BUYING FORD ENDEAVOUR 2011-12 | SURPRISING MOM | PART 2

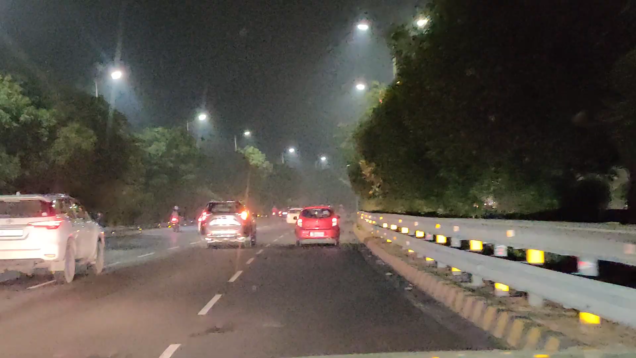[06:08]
अभी अपन लोग नोएडा पार कर रहे हैं ना, और टोटल 800 किलोमीटर।
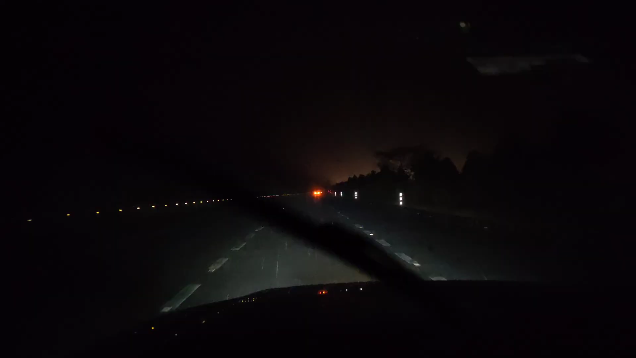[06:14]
बारिश बारिश बारिश चालू कर दो लाइट। वाह यार बहुत अंतर है।
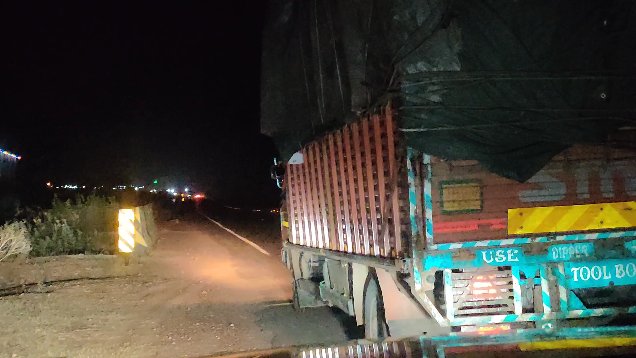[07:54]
ये कुछ गिर रहा है देखो, इसके यहाँ से काय का डब्बा है ये,
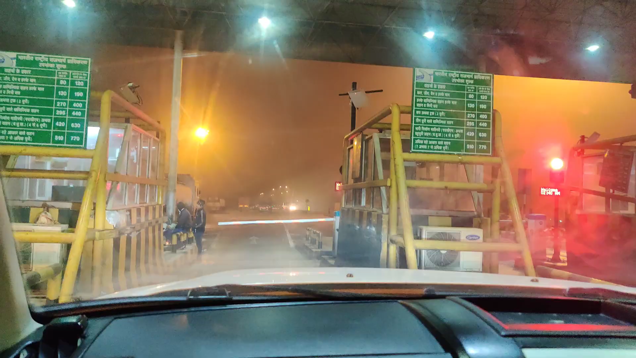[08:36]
ऐसा दूसरी बार हो रहा है कि हमें लेन से ना वापस निकलना पड़ रहा है।
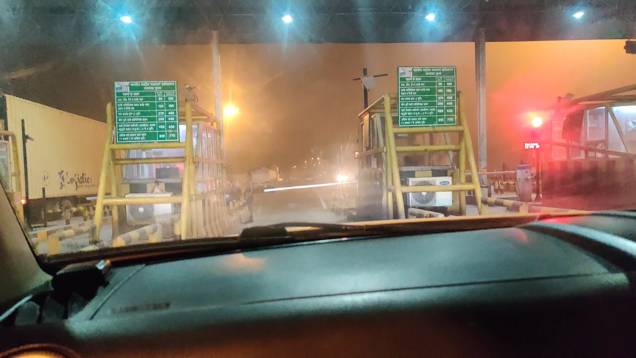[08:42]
एक तो इन लोगों ने कुछ लिख के नहीं रखा कि कहाँ पे जाओ कहाँ पे नहीं, ये सारी लेन बंद है,
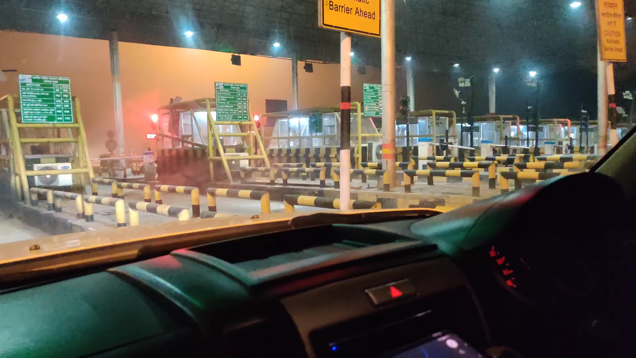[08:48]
और कह रहे हैं अब कह रहे हैं कि एक नंबर पे जाओ,
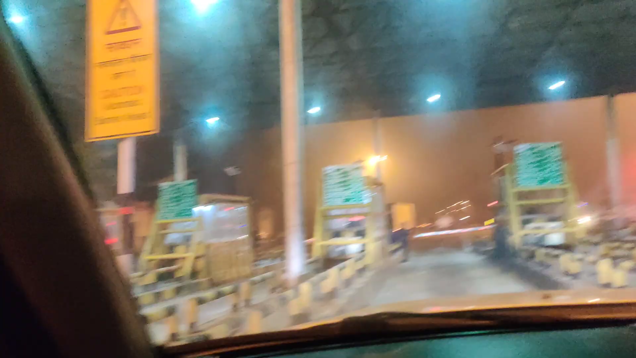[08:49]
तो जब एक नंबर पे जाना है तो ये काई के लिए करके रखा है भाई।
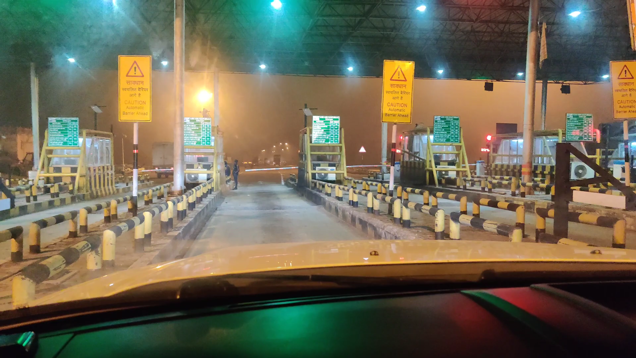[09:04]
कौन सी लेन बोला उसने? पहली लेन बोली है, वो जिसमें से गाड़ियाँ नहीं निकल रही। वो